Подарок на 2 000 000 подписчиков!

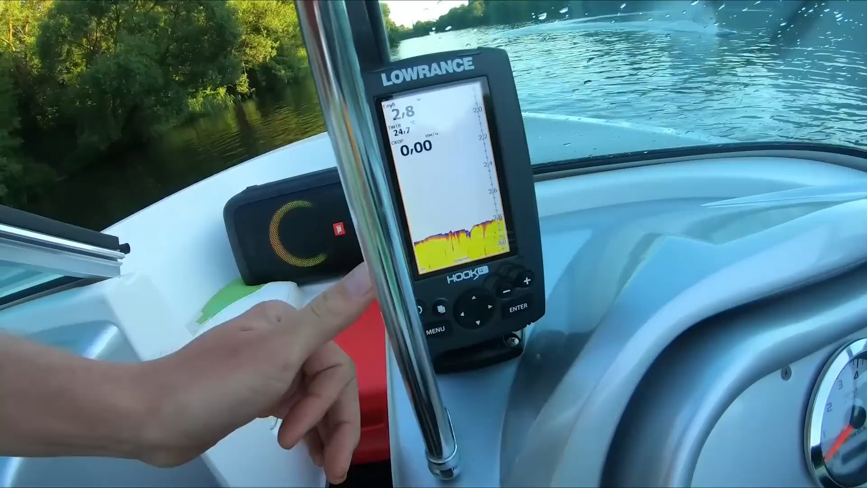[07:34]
Вот у меня, не помню, 4х, по-моему. А здесь 4. Здесь показывает скорость, а у меня скорость не показывает. Колонка, пишите в комменты.